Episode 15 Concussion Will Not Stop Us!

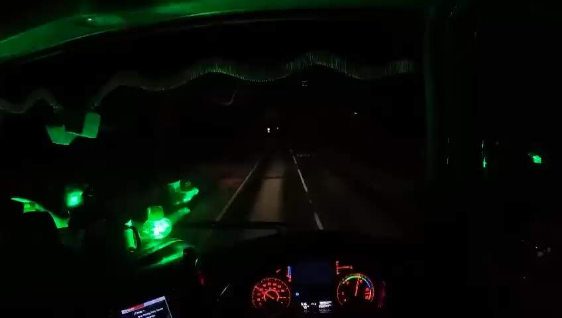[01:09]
I whacked my head on the concrete and at the back I've got an indent in my head and it's just pushing right down on it. But yeah, this should be my farm here. I've gone past this lay-by which he said, and where those lights are, that should be it.